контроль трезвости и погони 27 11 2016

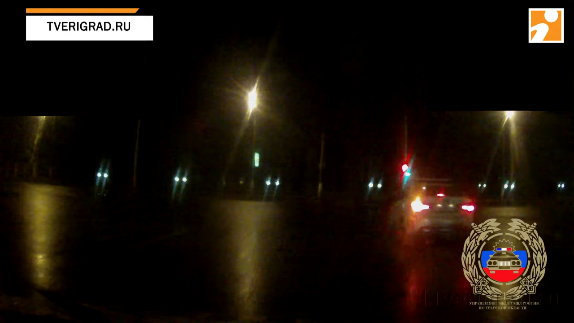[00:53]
Бегавший водитель на Киа Рио выехал на красный сигнал светофора, где столкнулся с другой легковушкой. В ДТП никто не пострадал, а водитель был остановлен. Теперь ему грозит лишение прав, штраф в 30 тысяч рублей и ремонт двух машин из своего кармана.